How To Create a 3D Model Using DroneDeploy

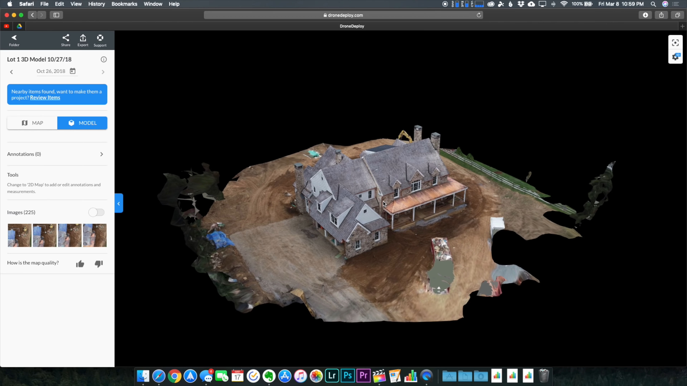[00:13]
I've done single family homes like this one right here. In fact this was the first 3D model I ever created. I could have done a little bit of a better job.
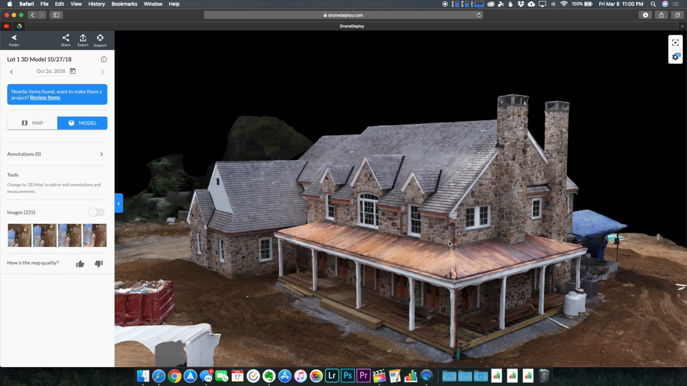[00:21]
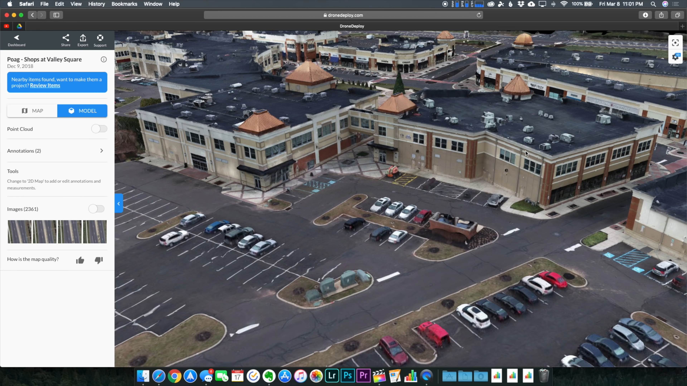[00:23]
I think I ended up taking like 700 photos but I've also done massive shopping centers like this one right here.
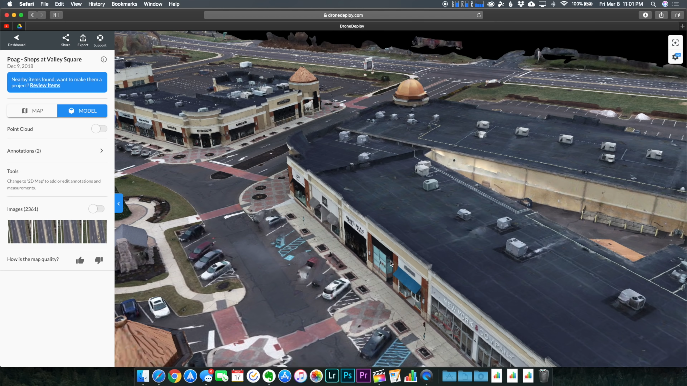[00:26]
It turned out to be anywhere between 26 to 2700 photos.
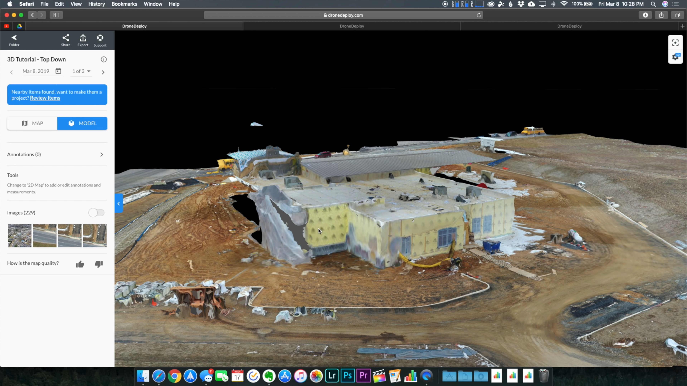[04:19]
So this right here this monstrosity that you guys have been looking at is with 2d photos only and it kind of filled in this wall all right right here but if we were as my computer is a little bit slow here if we were
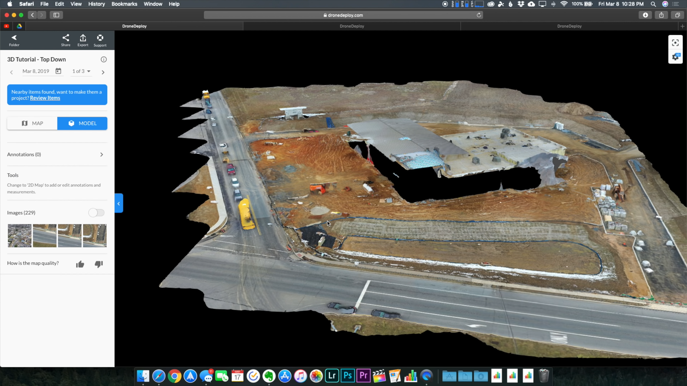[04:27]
to zoom in all the way over
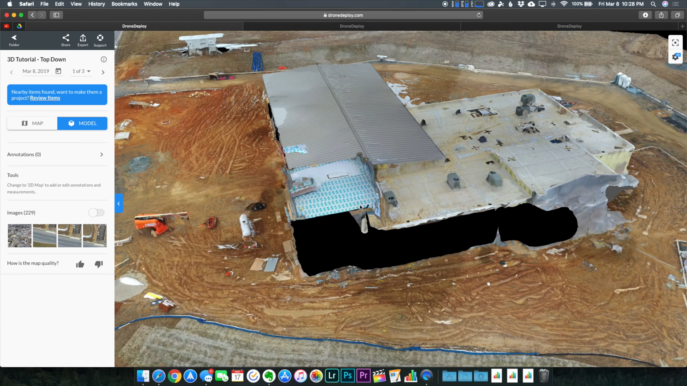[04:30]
here look
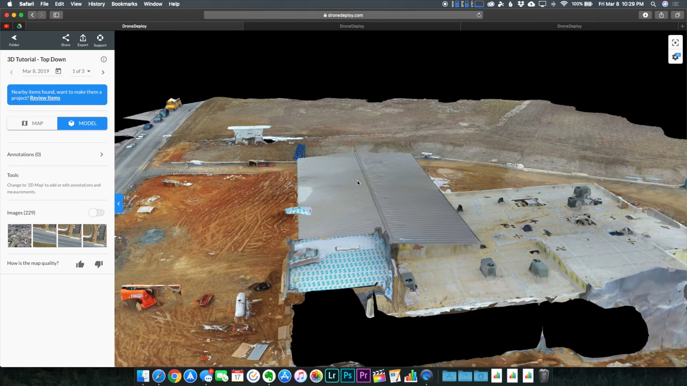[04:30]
at this side of the building it's just not there it's totally non-existent so only uploading top-down 2d images I guess is not going to give you the best result
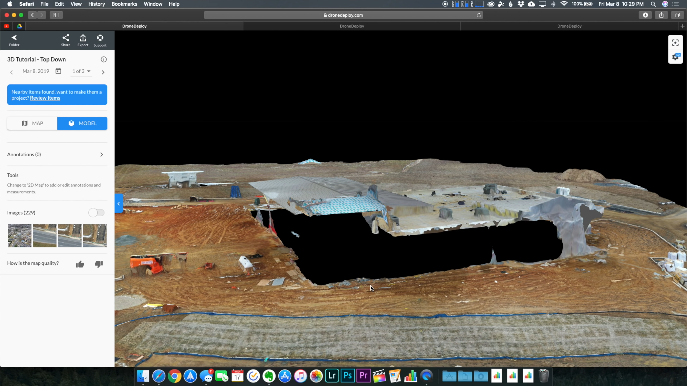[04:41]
it kind of gives you the elevation right here of the different roof levels but again it's really just not
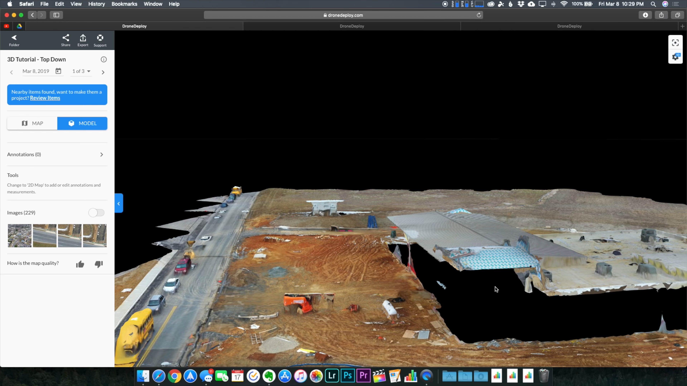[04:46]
a viable option so if we go on to the next example this one right here was taken with the perimeter photos we could see that it does a really good job of filling in the walls but it kind of messes up right here with the more finite details kind of with this like tower and then also the higher walls also I do want to point out over here that these garage doors kind of look a little bit blurry and this door right here looks a little bit warped so while this looks good I wouldn't want to deliver this to a client now again remember I took another one by
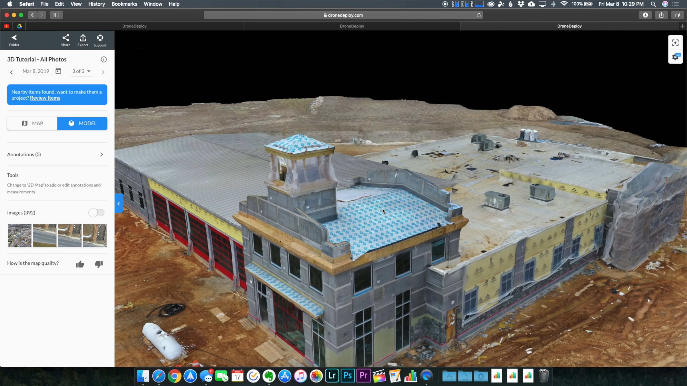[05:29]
what I was left with this right here is in my eyes one of the best 3d models I've made right here is pretty much the proof you can see the entire structure on the top that tower
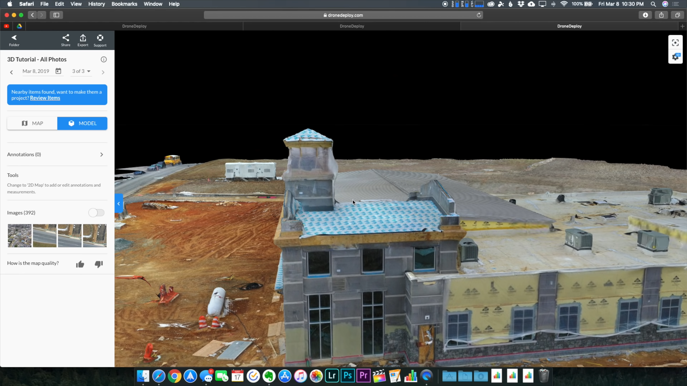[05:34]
I guess um then also you can see these little walls they have built up you can see the ac units on the top
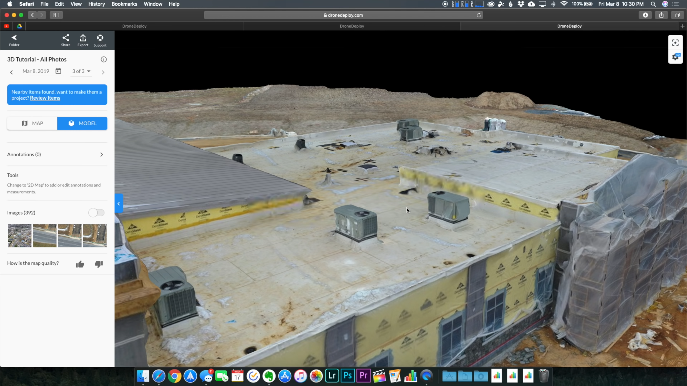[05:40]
of the building pretty well uh in their actual shape and then also if we scroll over to here these doors look pretty good we've got a little bit of warping underneath here um and then I guess you know these ones over here these garage doors look great something I do is I'd actually shoot this and then if a client was upset say oh I wanted those doors to look a little bit better I'd go back I'd shoot that little area
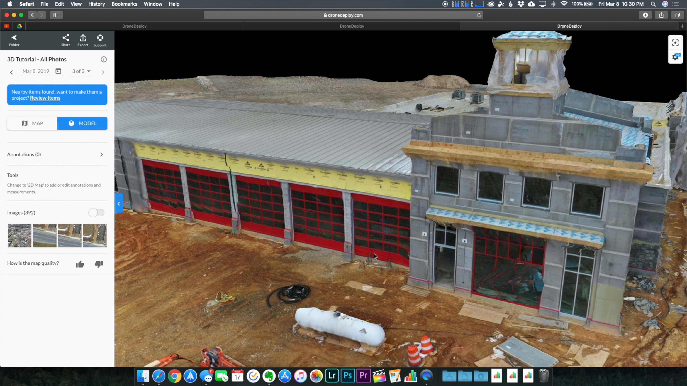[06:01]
again or any part that need to be fixed and then I could actually upload more photos to this drone deploy mission so I could make this model better in the future if I wanted to but this one right here is obviously the clear winner
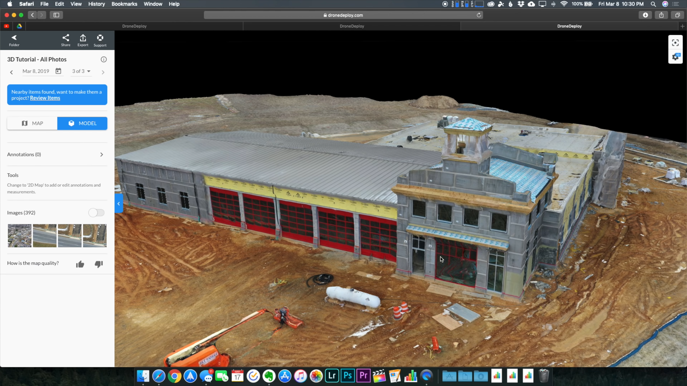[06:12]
being able to orbit around for you know 10 minutes take some photos here and there making sure that everything
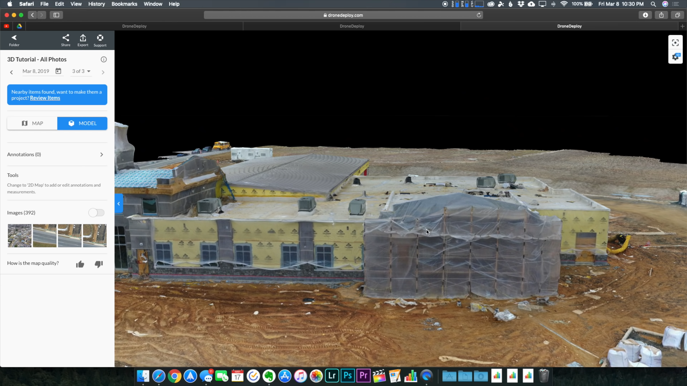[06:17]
looked perfect really does give you the best result in case you guys are wondering how to view your model from the drone
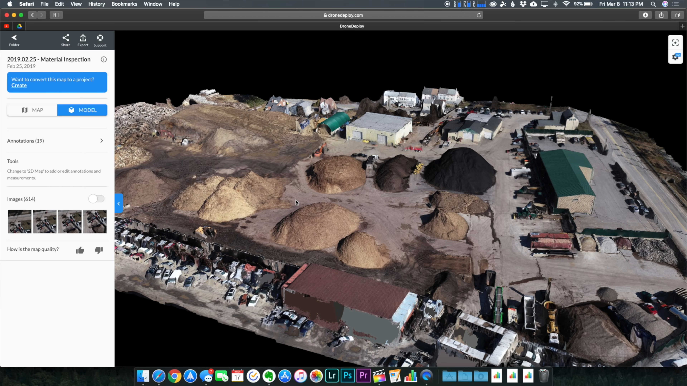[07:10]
took top-down photos I didn't turn on structures mode I didn't take any manual photos from orbiting and when I
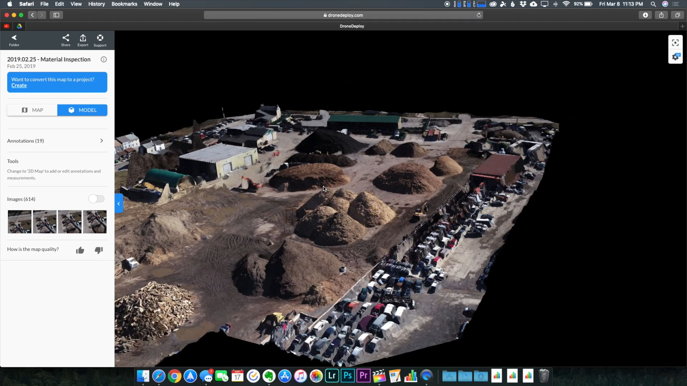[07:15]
switch over to see the model it looks pretty damn good considering what we got earlier from drone
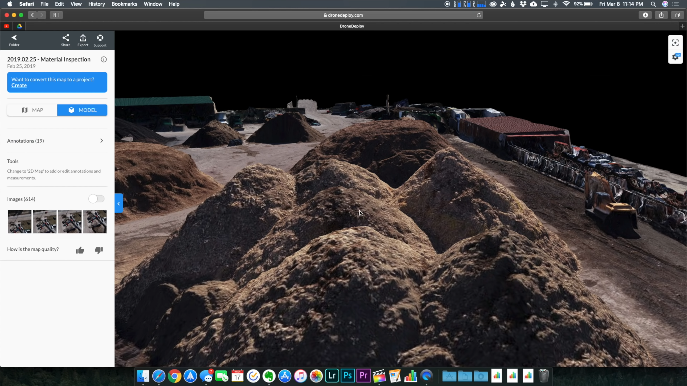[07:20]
deploy when we only added those top-down photos the stockpiles are accurately shown and the buildings and machinery don't look that bad either but if this client actually wanted a 3d model then I would have
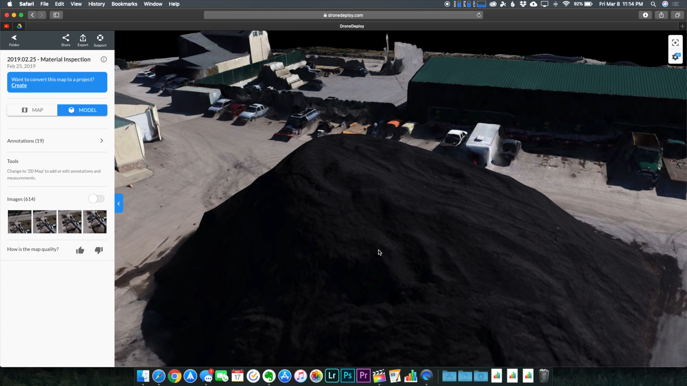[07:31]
taken the time to fill in the model with some photos taken of the sides of the buildings and of the stockpiles this